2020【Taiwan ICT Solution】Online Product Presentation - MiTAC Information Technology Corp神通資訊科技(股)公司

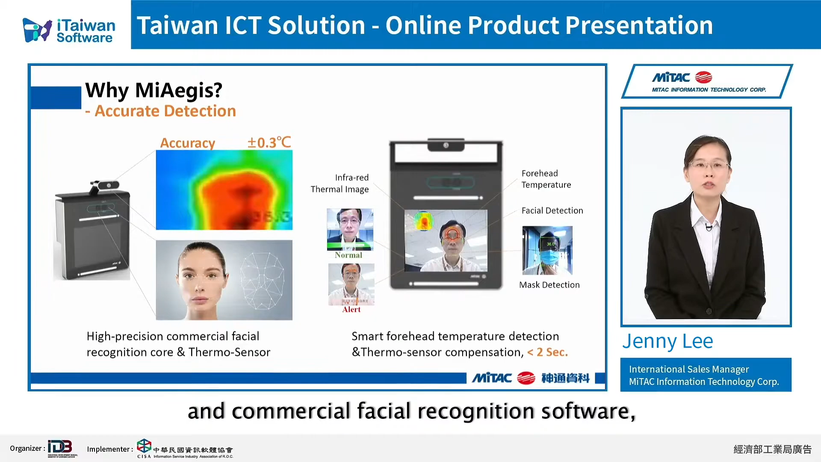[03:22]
As MyAge's adopts high-precision infrared thermal sensor and commercial facial recognition software with IAI technologies. At first, it will recognize your face, then focus on the forehead area in order to provide an accurate temperature detection result.
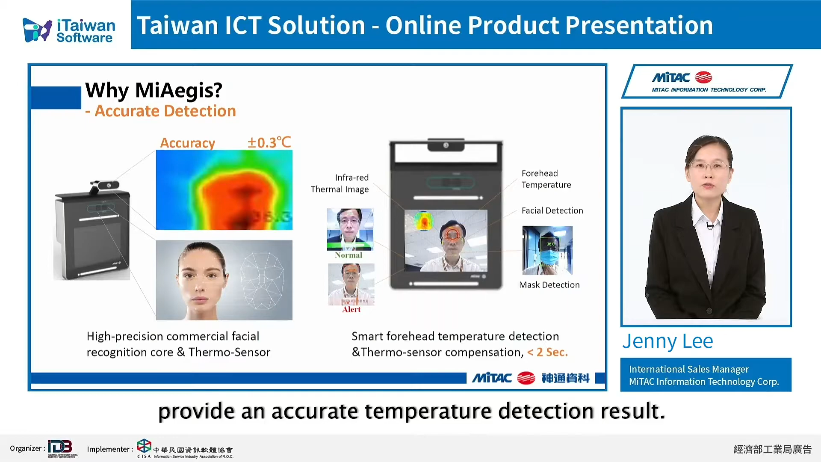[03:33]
It won't mistake you and your hot coffee. Moreover, it can detect that whether the visitor is wearing a mask or not, and remind the visitor with a warning message.
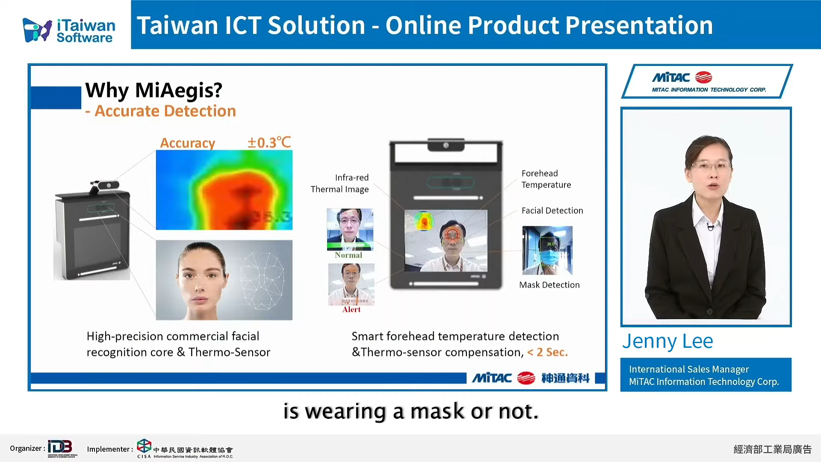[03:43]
The success rate of mask detection reaches 98.5%.